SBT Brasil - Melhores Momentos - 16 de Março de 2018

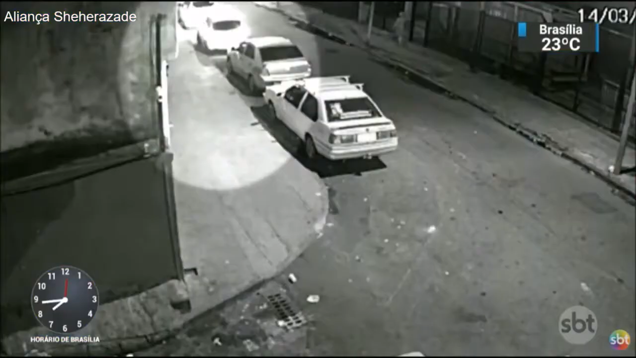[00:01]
Imagens mostram o início da perseguição ao carro de Marielle Franco.